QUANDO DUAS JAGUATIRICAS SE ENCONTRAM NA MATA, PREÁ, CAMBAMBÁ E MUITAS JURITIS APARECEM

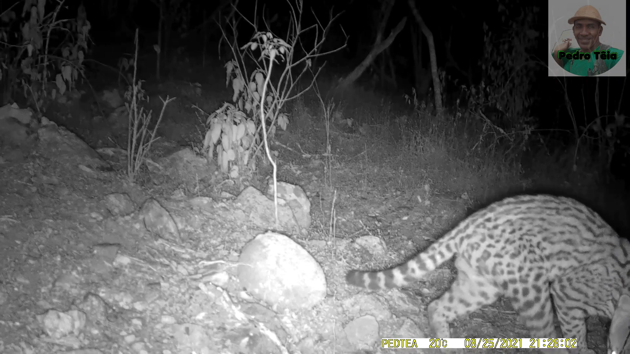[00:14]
Durante a noite, uma jaguatirica percebe a presença da câmera e fica curiosa e vem olhar bem de pertinho. Fica ali por algum tempo, depois resolve ir embora.